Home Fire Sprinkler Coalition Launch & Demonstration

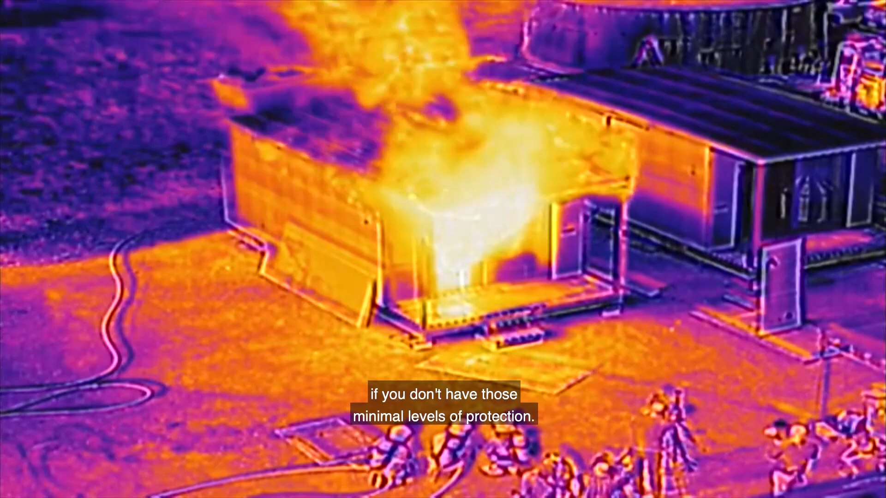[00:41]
Within minutes the blaze becomes an inferno, making it impossible to escape.